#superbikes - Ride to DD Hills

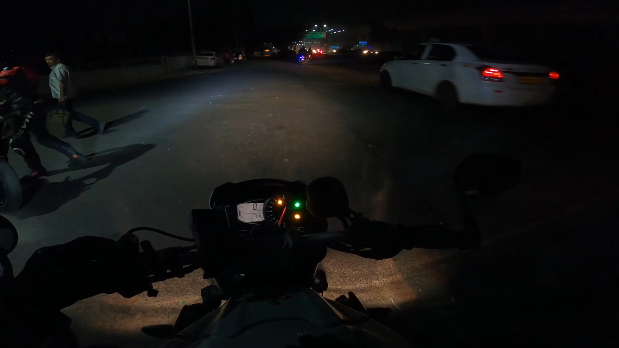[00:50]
Checking this light, just got this new HJZ light installed on this bike for touring purpose. So you can see there, it's quite bright, nice for touring.